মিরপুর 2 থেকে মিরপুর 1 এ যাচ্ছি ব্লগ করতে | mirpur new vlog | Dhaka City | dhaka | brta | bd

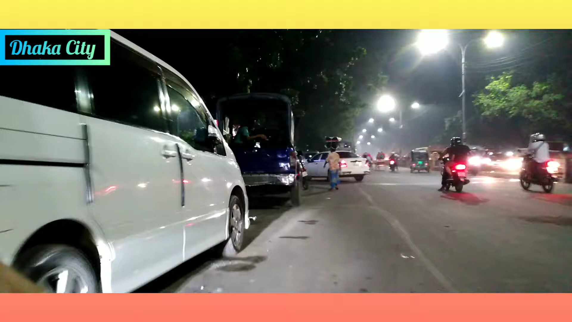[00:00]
हेलो एवरीवन सबाई के अस्सलाम वालेकुम। आमी एखन आछि मिरपुर दुई नम्बर मेट्रोपलिटन पुलिसेर थानार सामने। तो एखान थेके आमी मिरपुर एक नम्बरे जावार चेष्टा करछि। सबाई साथेई थाकुन एबं दोया करुन आमार जन्य, जेहेतु आमी रास्ताते आछि।
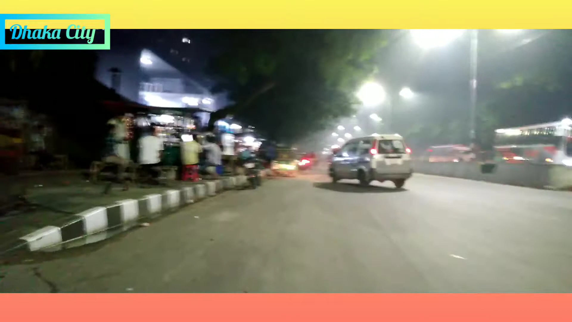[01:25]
সামনে কি ইউটার্ন এবং কিছুক্ষণের মধ্যে হয়তো ইনশাআল্লাহ বাংলা কলেজের সামনে পৌঁছে যাব। মিরপুরের গভর্নমেন্ট অফিস অফিসার্স কমপ্লেক্সের সামনে অতিক্রম করলাম।
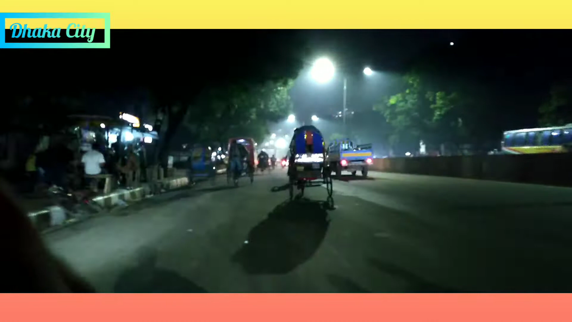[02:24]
খুব বেশি ভাঙ্গা চড়া একদমই নেই বলতে গেলে।
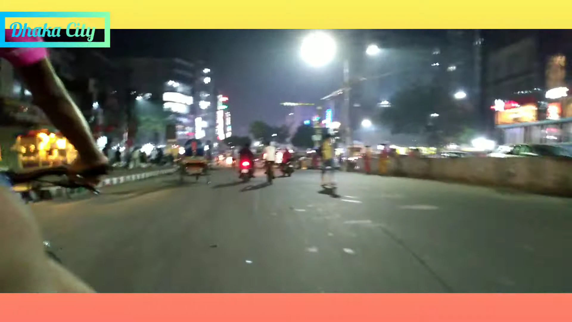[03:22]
চিড়িয়াখানা যাওয়ার যে রোড সেই গোল চক্করে আমি আছি মিরপুর এক নাম্বার।
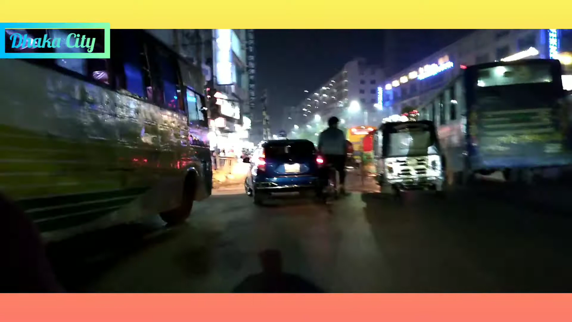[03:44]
আমি এখন মিরপুর একের মধ্যেই আছি, তবে রেডি হচ্ছে
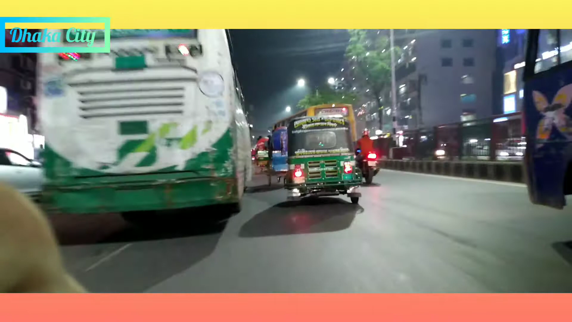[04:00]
সামনে মিরপুর
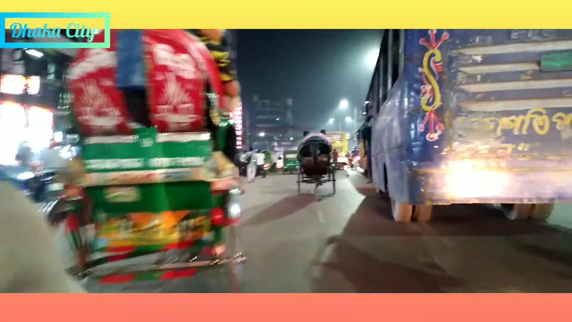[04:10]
এবং এখানে একটু গাড়ির প্রেসার আছে।